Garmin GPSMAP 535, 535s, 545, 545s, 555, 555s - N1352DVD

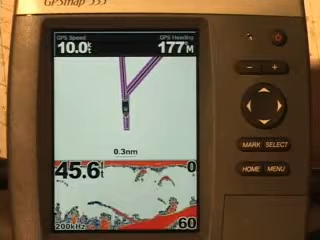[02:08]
The chart sonar screen shows a chart and sonar in the split screen mode.